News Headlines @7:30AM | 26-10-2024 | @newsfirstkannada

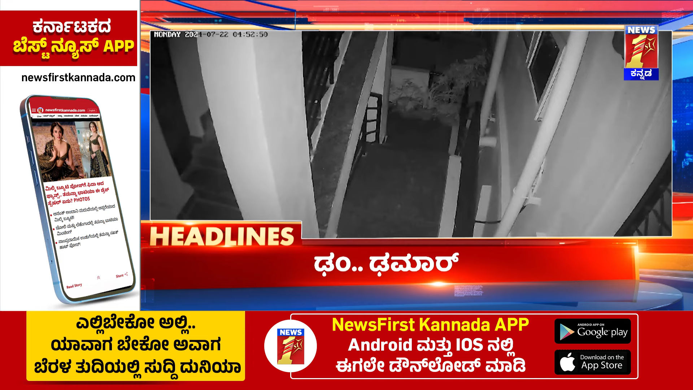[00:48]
रात्रियादरे इएरियादली केलिसते बेच्च बिल्सो साउन धम्धमार शब्दके मनिया डोर कार ग्लास डामेज KPTCL अधिकारिगळा निर्लक्षा यावागा यातिनिगे ब्रेक